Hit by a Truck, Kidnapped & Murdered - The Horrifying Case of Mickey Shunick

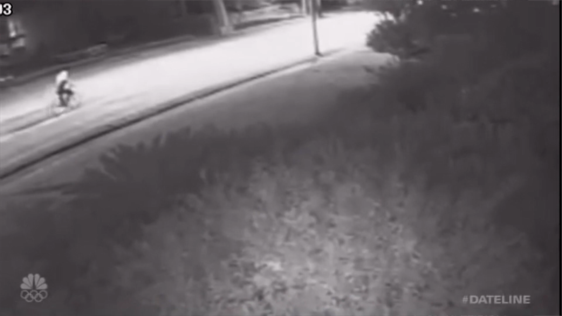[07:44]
Here at 1 47 am on Saturday the 19th of May we can see CCTV of a young woman on a bike.
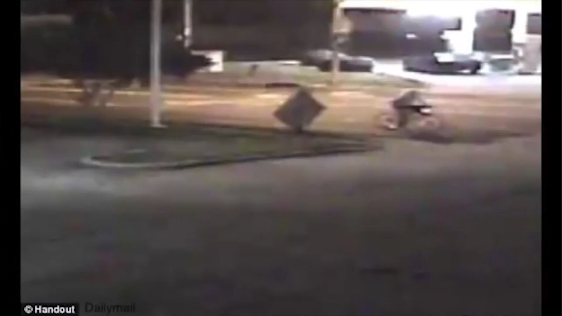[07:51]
This was the clearest image of her passing a gas station and was captured several minutes after the first image was picked up but then about half a mile later she disappeared from the camera's views. Police were really worried that something bad had happened.
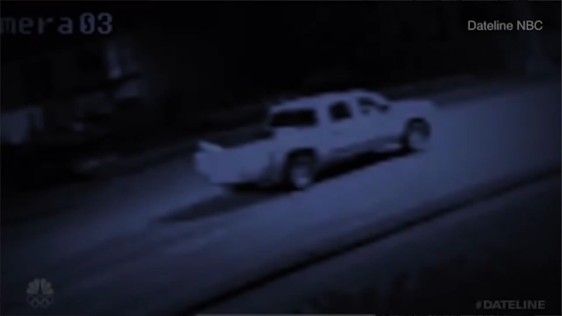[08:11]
Upon going back through the tapes police found something new. They found a white pickup truck caught in several shots driving behind Mickey.